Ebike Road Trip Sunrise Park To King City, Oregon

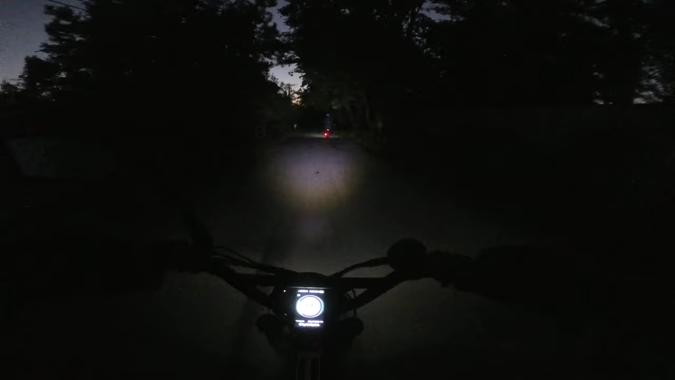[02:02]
It's not quite Halloween yet, but it kind of feels that way with the cool temperatures.
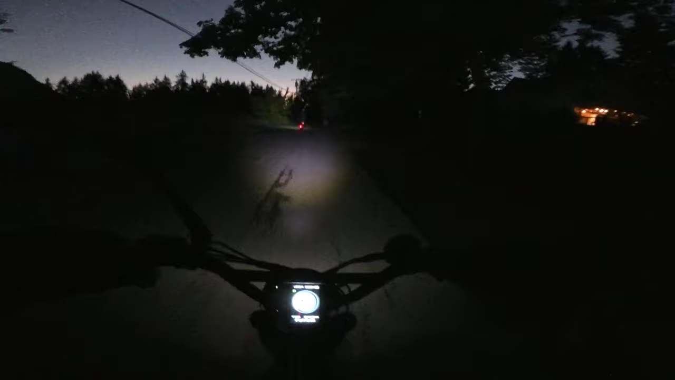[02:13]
Dark out right now, kind of eerie. I hear nature, I hear birds.
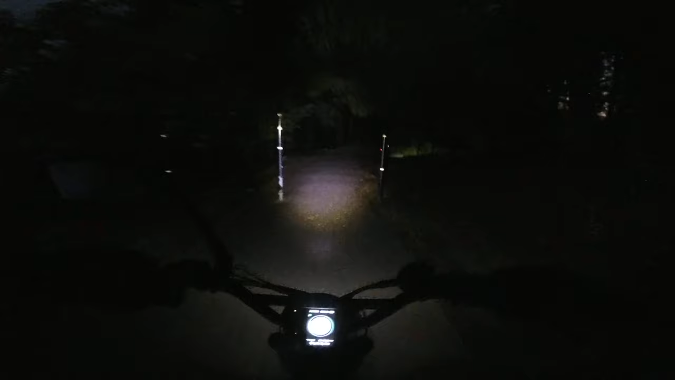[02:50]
Yeah, this could very well be the Sunrise Park right in here. I had to keep my mouth closed right there. There was a moth flying around. I didn't want to get that. I didn't want that for breakfast. Lots of leaves here down on the ground.
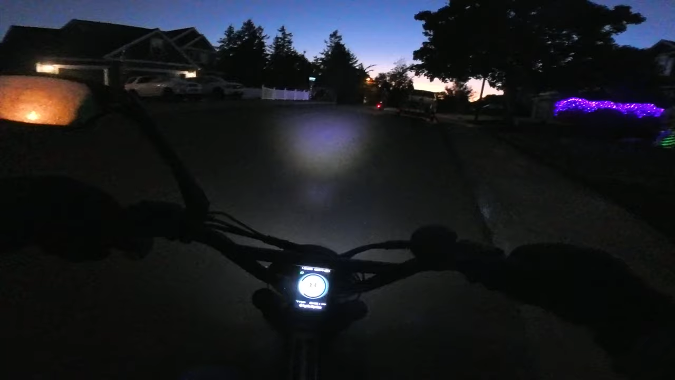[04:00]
Some very large houses in around here.
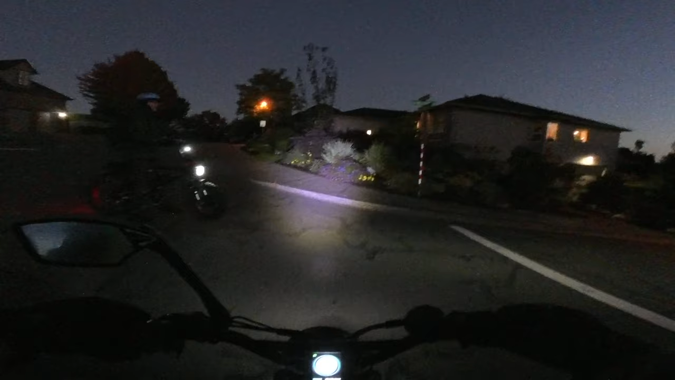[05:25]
Now that's a, postcard picture right there. Yeah. I'm pretty sure that's Mount St.
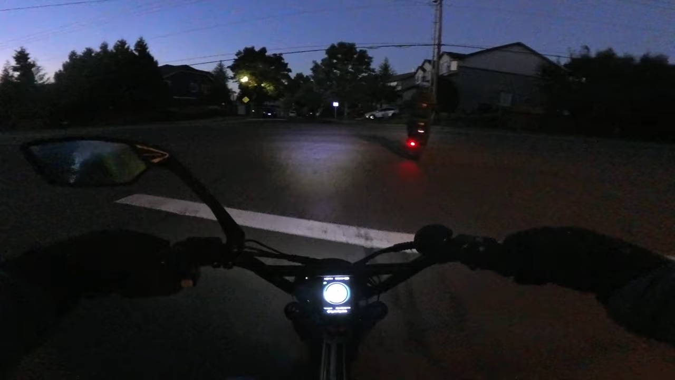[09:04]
Okay, so we're on Bull Mountain Road now after riding a little bit through the neighborhood there, and Keith is just flying down the road, so I guess